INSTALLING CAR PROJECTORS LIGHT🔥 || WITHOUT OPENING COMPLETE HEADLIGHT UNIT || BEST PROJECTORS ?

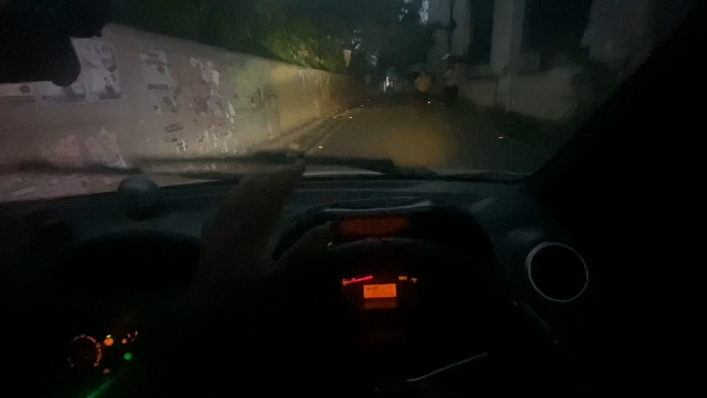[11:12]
अभी तो फिर भी देखो अंधेरा है पूरा, तब जाके उसका रिस्पांस ऐसा आ रहा है। और वहीं अगर हम वाइट लाइट्स की बात करें तो वाइट लाइट्स आप देख सकते हो ठीक ठाक है, मतलब प्रोजेक्टर है,
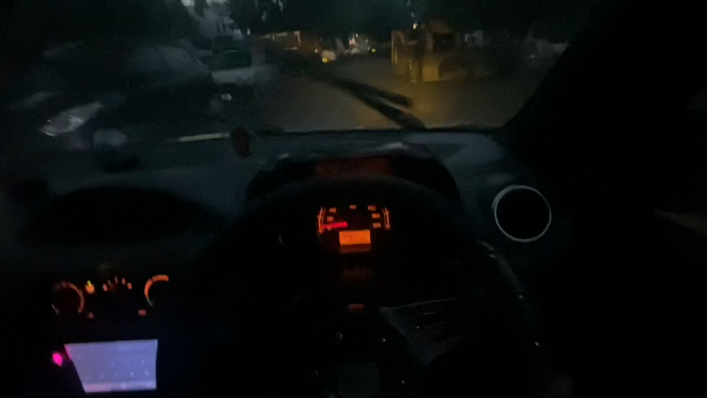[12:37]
तो यहाँ पे भी आप देख सकते हो, थोड़ा आपको यहाँ पे भी आइडिया आ जाएगा कि इसका परफॉर्मेंस कैसा है।